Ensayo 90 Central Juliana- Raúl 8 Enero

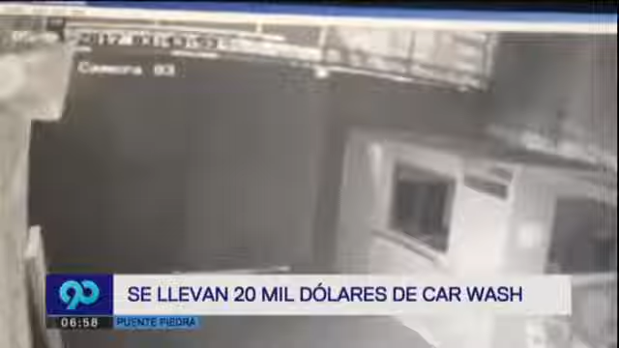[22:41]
3 y 43 de la madrugada un hombre con gorra camina sobre la puerta de este carwash en Puente Piedra es el primero en entrar
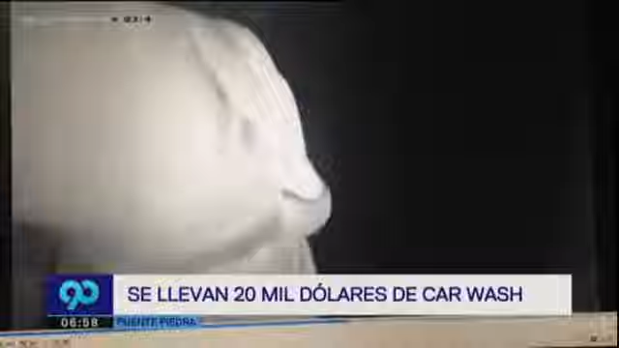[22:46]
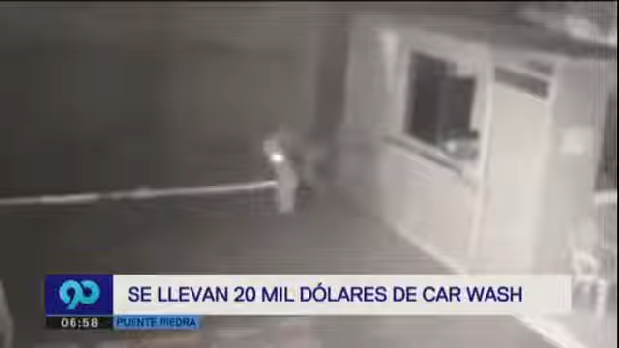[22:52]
con una barra rompe el candado del portón e ingresa uno de sus cómplices